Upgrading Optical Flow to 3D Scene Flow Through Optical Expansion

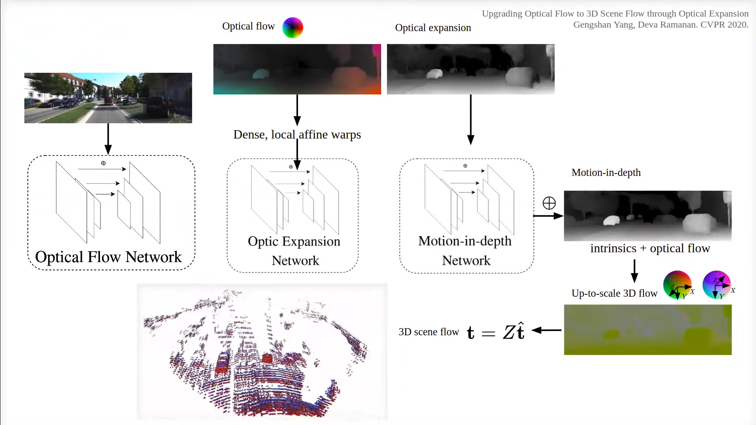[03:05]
The networks are trained jointly with a multi-task L1 loss, with existing optical flow and scene flow datasets.
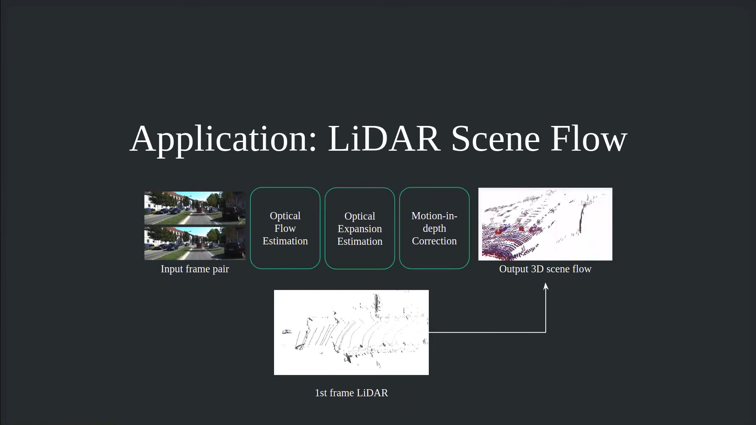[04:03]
We use a monocular image pair to compute up-to-scale scene flow and use the depth of the first LiDAR sweep to upgrade to 3D scene flow.
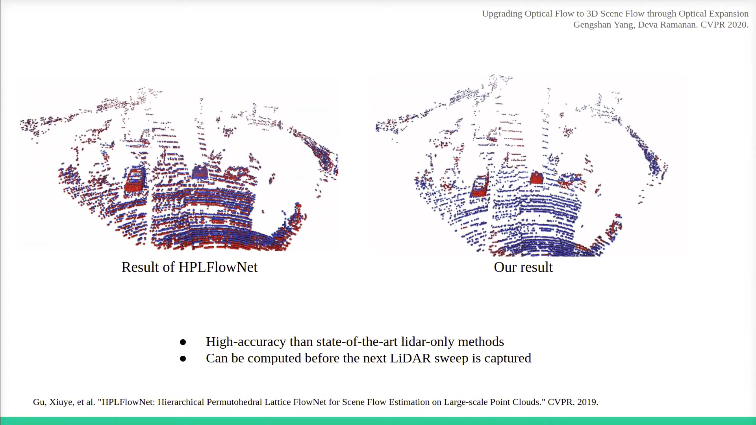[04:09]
Our method achieves better performance than state-of-the-art methods that directly process two LiDAR sweeps.
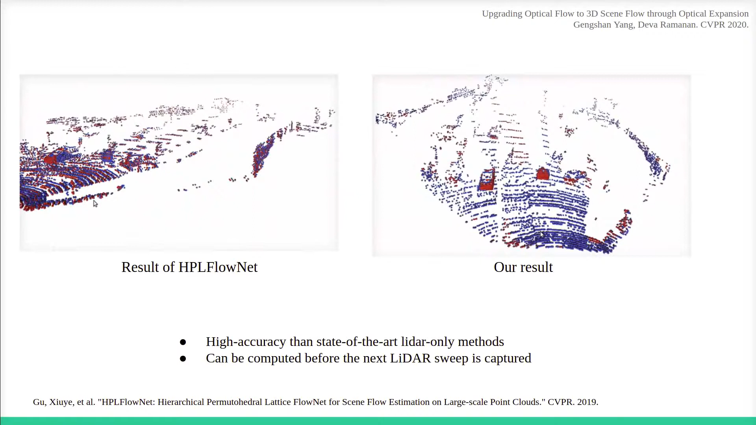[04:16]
Also, because global shutter cameras can be triggered much faster than a rotating LiDAR sensor, our method predicts 3D scene motion before the next LiDAR sweep can be captured.
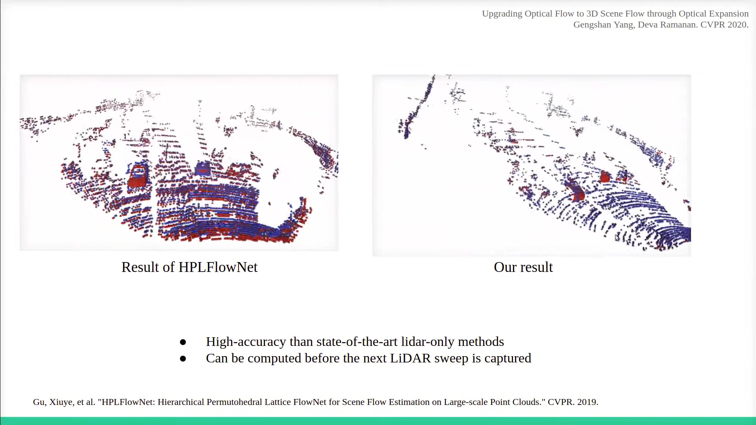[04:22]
Finally, we explore two-frame structure from motion with predicted up-to-scale scene flow.
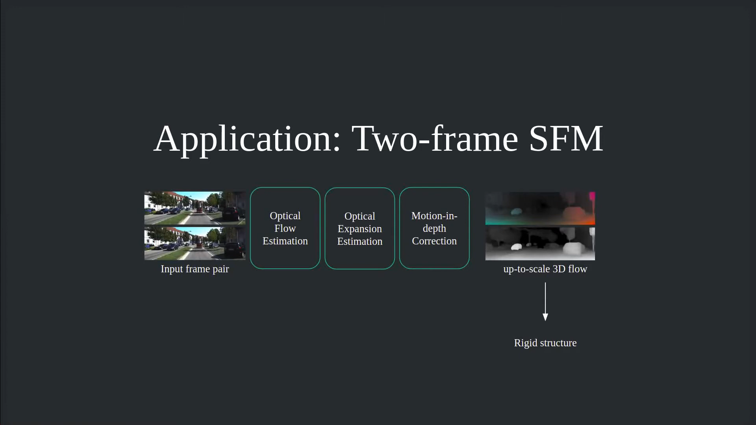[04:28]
We jointly estimate the camera motion and scene geometry. To do so, we feed our up-to-scale 3D flow estimates into an iterative solver, similar to bundle adjustment, that minimizes the 3DM.
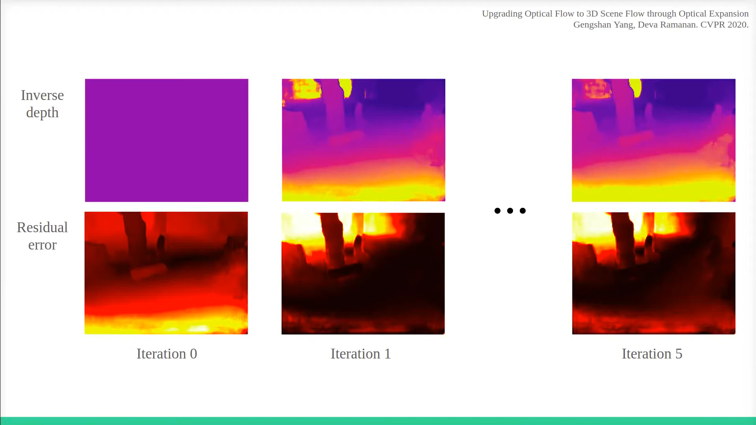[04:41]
We are able to produce dense and reliable depth without strong priors using dense motion and depth estimates.